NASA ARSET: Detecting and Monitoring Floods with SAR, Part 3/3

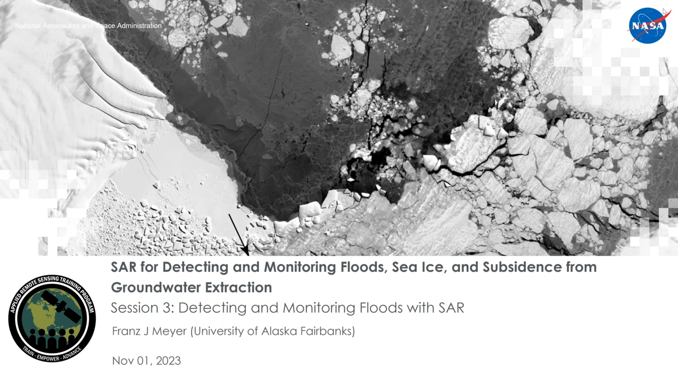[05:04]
So I'm giving you today session three of this three session training on SAR for detecting and monitoring floods, sea ice and subsidence. And so my session today will focus on the monitoring of flooding events with SAR.
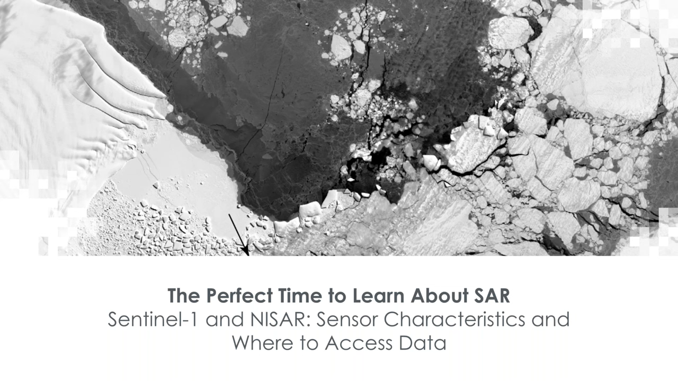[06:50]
It's a really good time time to learn about SAR right now, and it's specifically because of two fantastically useful sensors, synthetic aperture radar data sensors, Sentinel-1 and NISAR. So I want to talk to you about their sensor characteristics and how you can access data sets from these two missions, which both are very useful for the application of flood monitoring.
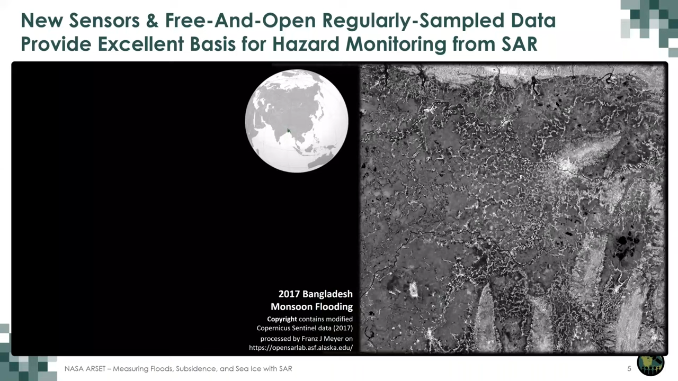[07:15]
SAR has undergone a great transformation over the last maybe five to seven years, and it is related to the advent of new sensors that provide free and open regularly sampled data sets on a global scale. You see here an example in this animation that shows you repeated images over Bangladesh. In these images, you see a variety of different brightness patches, and you see that at some point, very dark patches show up.
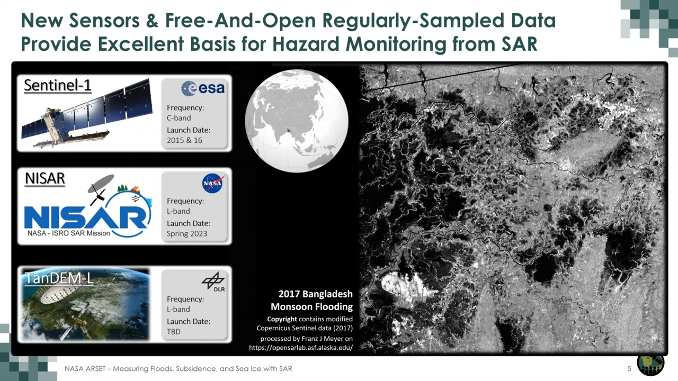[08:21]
They provide you regular observations every six to 12 days over these features that are flooding in the landscape. And the regular observations in the free and open data set are really key to use SAR data sets in operational response and operational flood monitoring. So I want to bring those sensors to you real quick.
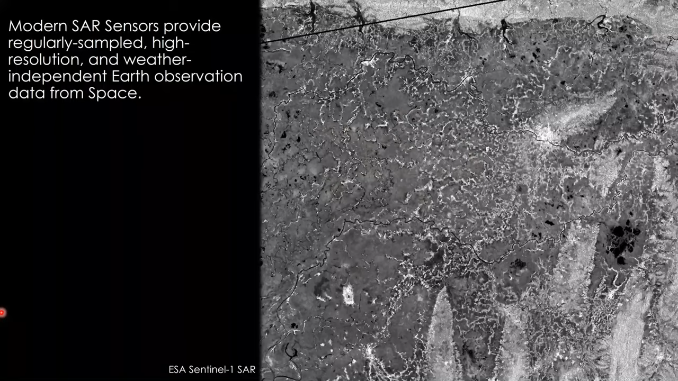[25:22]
So these modern SAR sensors today provide these data sets regularly. This is, again, an example from the Hinakushi Malaya. You see a time series of every 12 days observations for this area of interest. And again, you see the development of surface water and you can even visually already see how surface water expanded and changed throughout the flood season in this area. This is Bangladesh. And the impacts you're seeing here are related to the annual
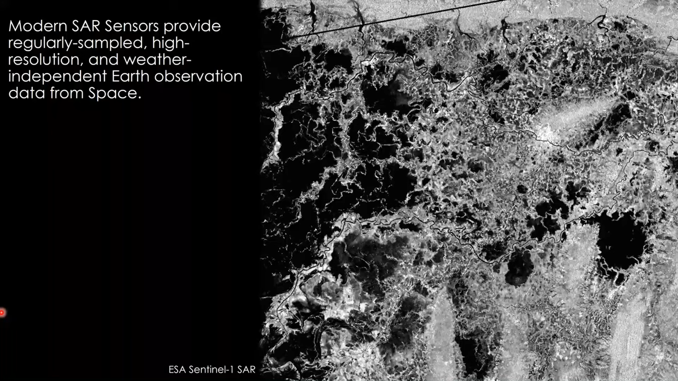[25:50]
monsoon flooding events that typically start in May to June of the year and end in September, October.
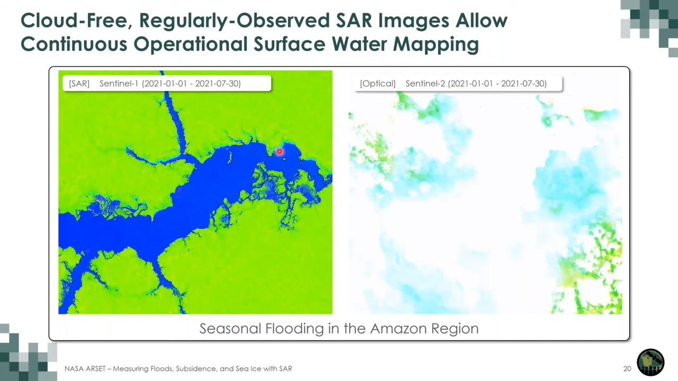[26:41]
And you can see here, hopefully, in some areas how water surfaces are expanding. If you see my laser pointer here, you see expanding water surfaces that happen as rain falls in this region.
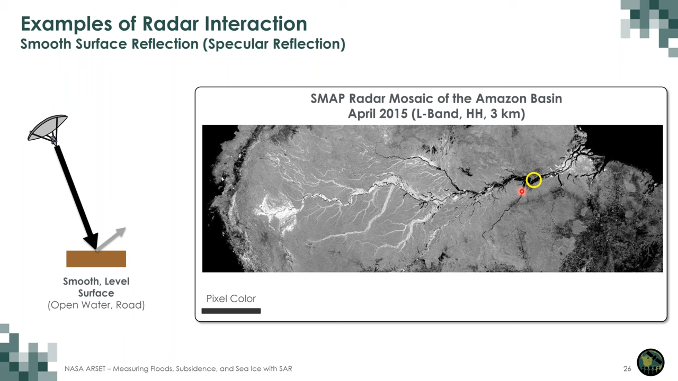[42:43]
So a very smooth surface such as a water surface will return very little signal back to the sensor and therefore will look always quite dark in these SAR images. And this is a fact that we will exploit when we try to detect water in SAR data. If you add roughness to the surface such in this area that's circled in yellow here, this is an agriculture site. So these are fields that are plowed and cultivated. The plowing adds surface structure to the surface and roughness to the surface. This roughness means that the scattering happens in into a variety of different orientations.
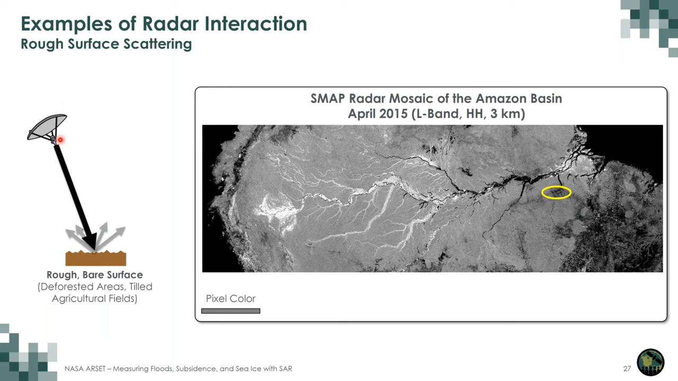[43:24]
And the sum of the signal now comes back to our sensor. It turns out the rougher the surface, the more signal is scattered back to the satellite sensor. And SAR is really good at measuring surface roughness this way. We see other intermediary gray surfaces here. These are vegetation surfaces. So here a signal comes down. It penetrates into the tree cover. There are many, many bounces that are happening here. And then signal comes back to the radar.
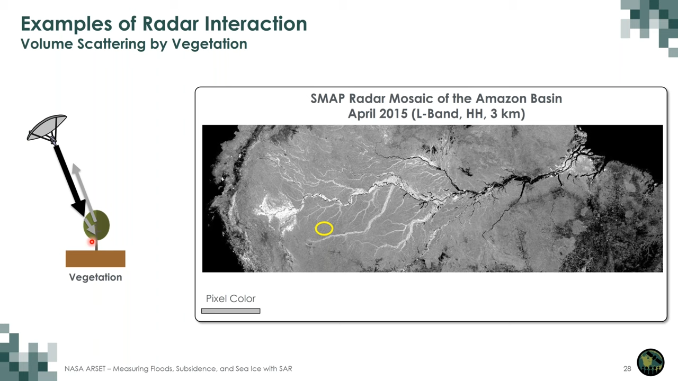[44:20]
The more scattering, the more, the higher the biomass of the forest. Lastly, in this area, you see these very, very bright patches. Those are really interesting and we'll get back to a little bit later. What's happening here is we have inundated vegetation. At L-Band, we have the ability for the radar to penetrate through the tree cover enough to incur scattering on the surface.
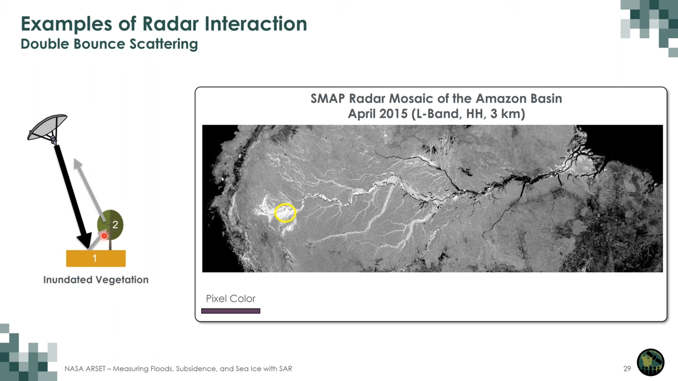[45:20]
And we'll see later that these very bright features in rainforests, in other vegetation covers, can be used to understand the amount of inundated vegetation in an area.